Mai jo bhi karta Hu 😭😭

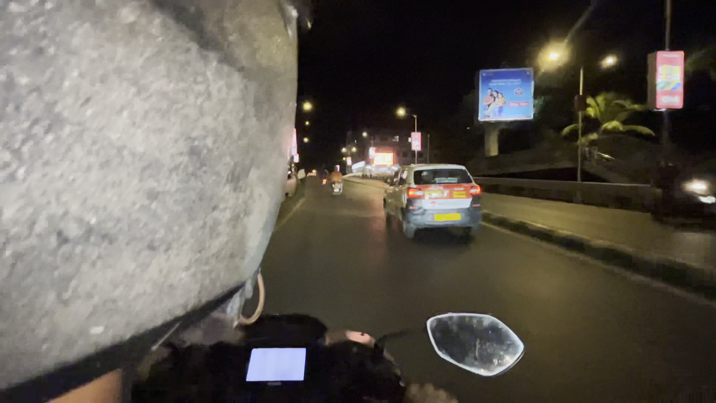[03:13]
बाय, पहला गेटवे में गए, फिर CST में, फिर अभी जा रहे मरीन ड्राइव। ये मरीन ड्राइव का ब्रिज है आगे भाई, आगे आपको मैं व्यू दिखाता हूँ, काफी सुंदर व्यू है।
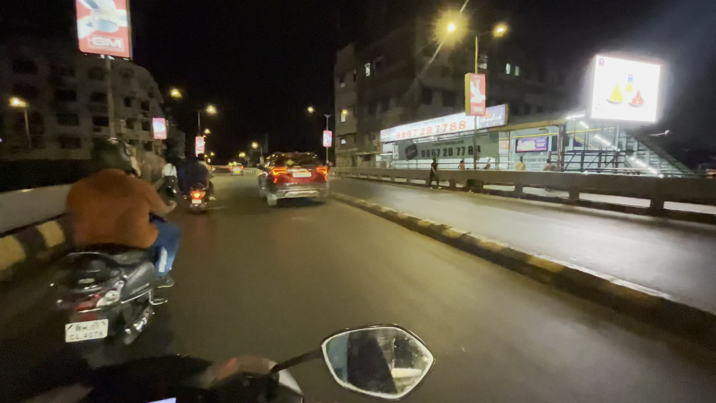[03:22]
गाड़ियां बहुत चलती भाई, हॉर्न विरन भी बजती है, मेरा दोस्त वीडियो शूट कर रहा है, तो आगे से मैं आपको व्यू दिखाता हूँ। व्यू पॉइंट भाई, वहां से जो नजारा आएगा ना, समुन्दर का नजारा नेक्स्ट लेवल है।
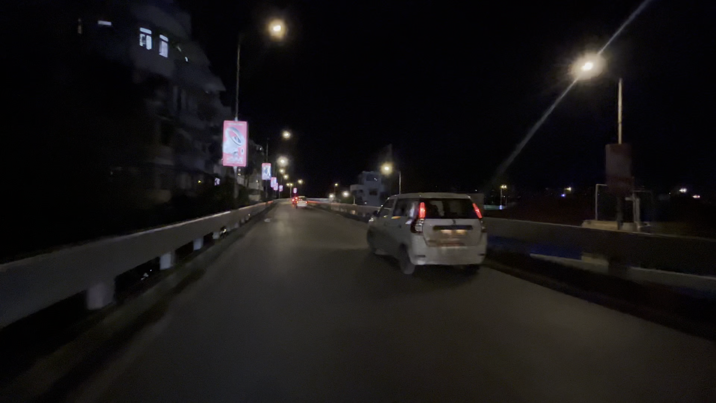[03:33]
तो मैं आपको दिखाता हूँ, आप वीडियो में बने रहो।
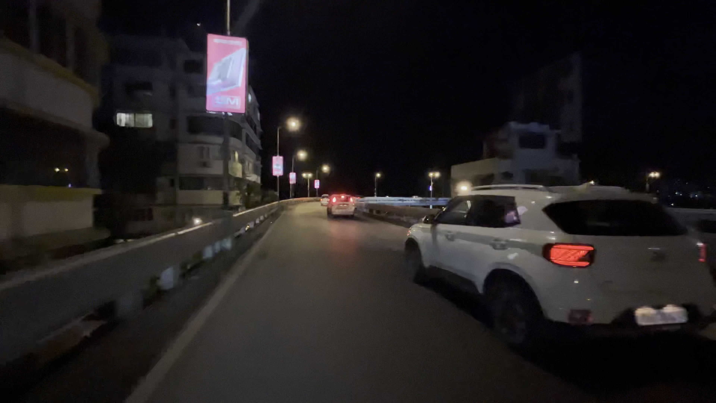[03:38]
ये ब्रिज देखो, बहुत प्यारा ब्रिज है ये ना, 40-50 साल पुराना ब्रिज है मेरे ख्याल से, आई डोंट नो, बट मुझे लगता है ऐसा।